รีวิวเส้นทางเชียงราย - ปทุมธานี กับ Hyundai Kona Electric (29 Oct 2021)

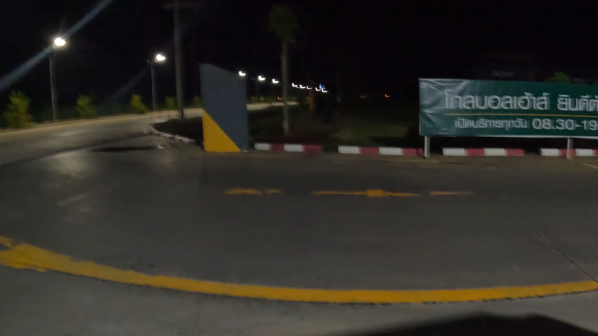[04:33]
ปิดนะครับ ไปเข้าไปชาร์จไม่ได้นะครับก็ตอนนี้โอเค
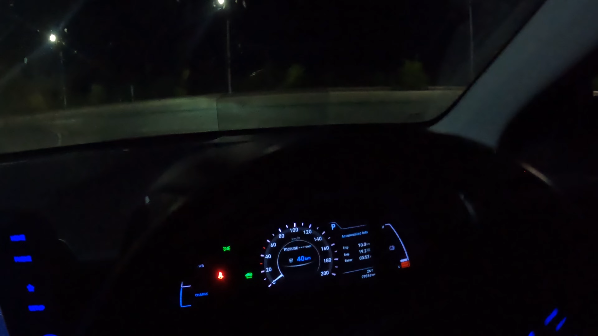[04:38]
เราก็มีมาดูตอนนี้คือ เราค่อนข้างส
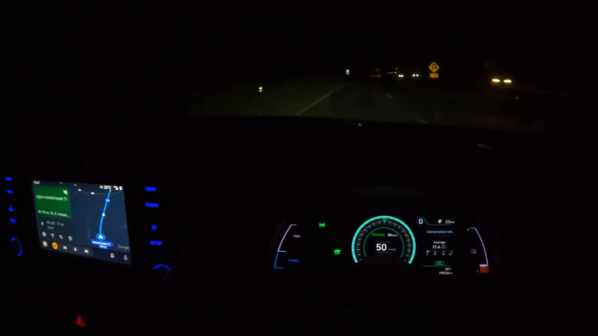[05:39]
ประหยัดพลังงานแล้วใช้ได้ระยะขึ้นมามากขึ้น
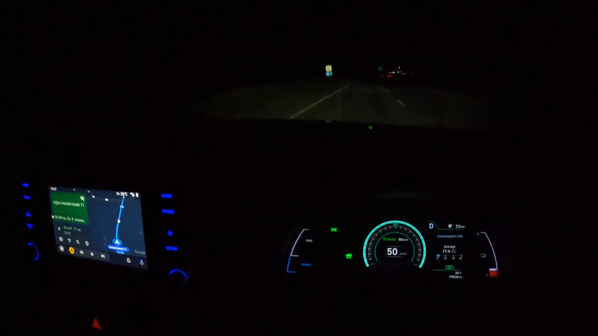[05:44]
นะครับ เดี๋ยวลองดูครับว่าจะถึงจิดชาลแล้วจะไปถึงหรือไหม แล้วถึงจิดชาลแล้วจะใช้เวลาเท่าไหร่นะครับ ก็
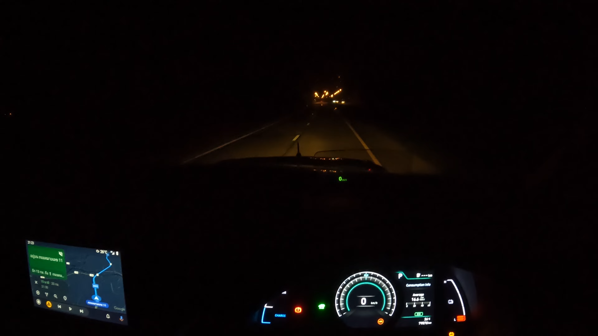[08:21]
ตอนนี้ครับก็อยู่บนรถยกนะครับ ไปที่ป้ำบังจากทิศรุโลก 2 PA World 5 ครับซึ่งจดชาร์จในป้ำก็จะเปิด 24 ชั่วโมงนะครับ ก็คุณใจ ไว้ใจได้นะครับขอเย่ครับ แก้เวลาในแอปให้ถูกต้องด้วย Gobo Hound ครับตอนนี้เราจะถึงจดช